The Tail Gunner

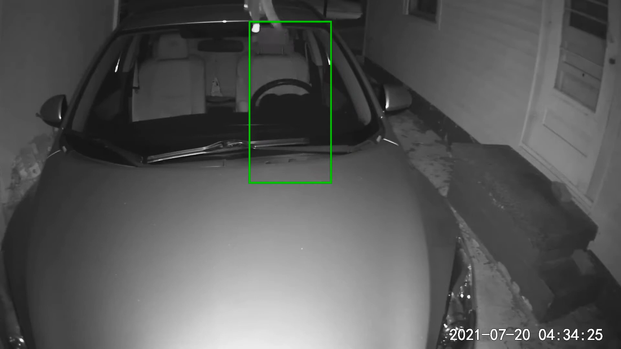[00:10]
pounce upon my car and have a stroll around for just a few minutes before he decided to
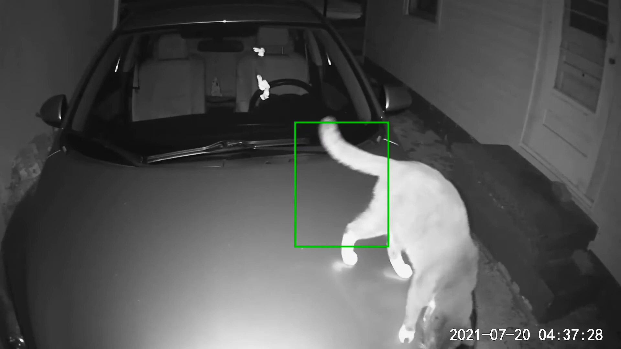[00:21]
come back to the hood, look around for a little bit, and leave. But if you'll notice, he's left a little something behind. Whatever could it be? Whatever could it be?